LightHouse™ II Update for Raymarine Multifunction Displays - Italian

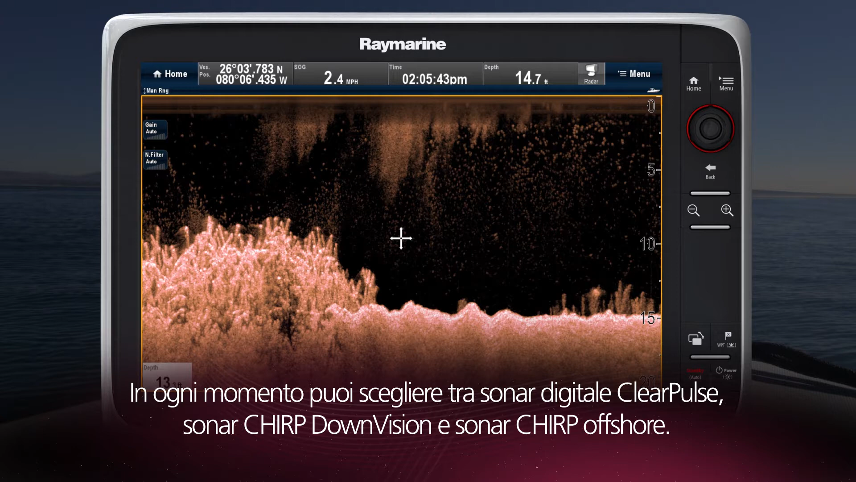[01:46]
On screen: speed 2.4 mph
chirp down vision sonar or chirp offshore sonar.
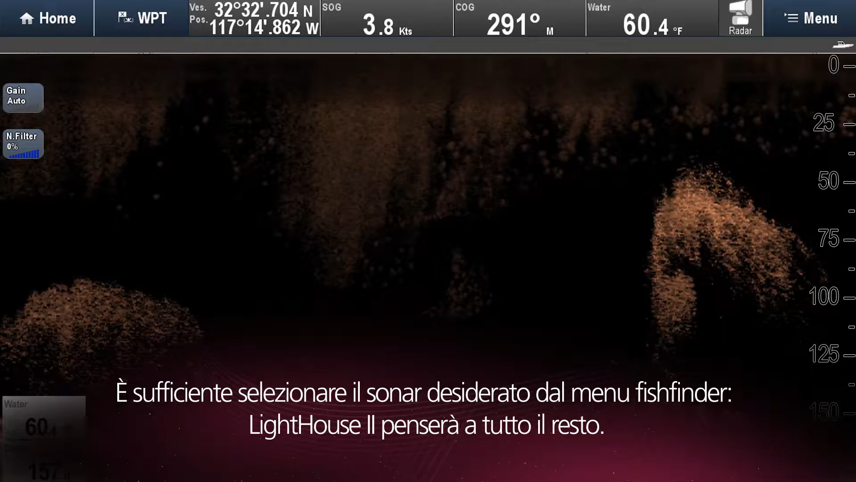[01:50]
On screen: water 60.4°F, speed 3.8 kn
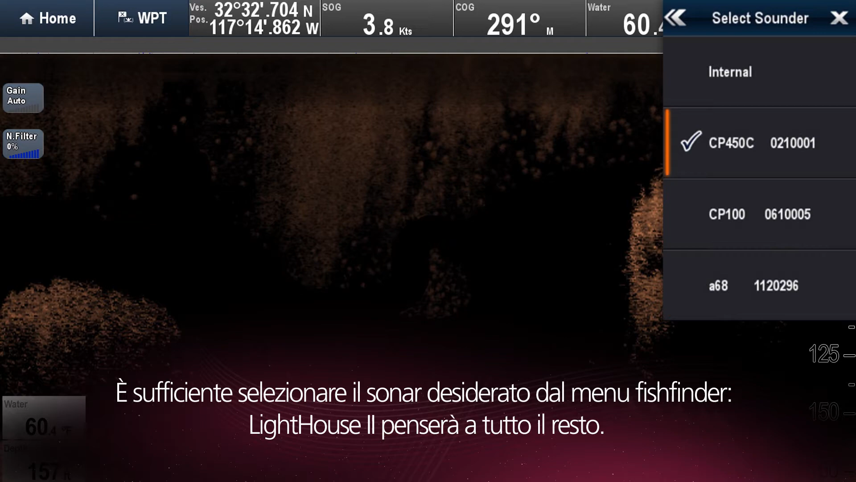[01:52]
From the fish finder menu, simply select the sonar you want to view and Lighthouse 2 takes care of the rest.
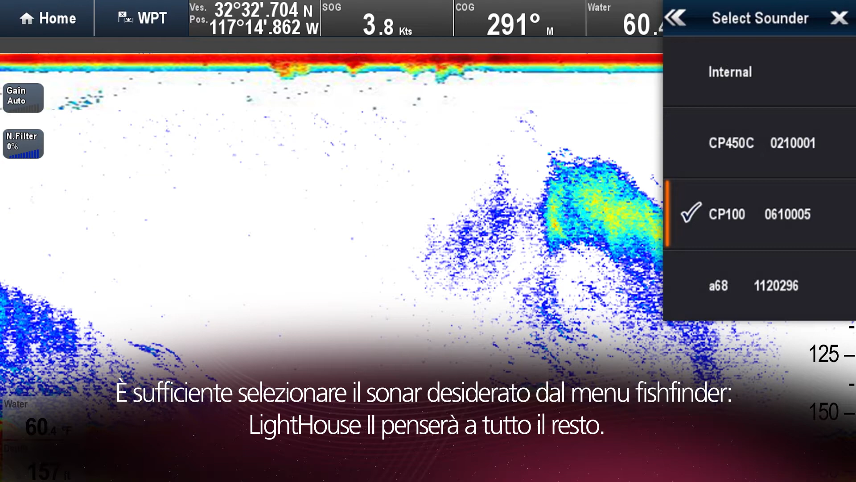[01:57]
As the conditions change, as you move over structure or as you head offshore,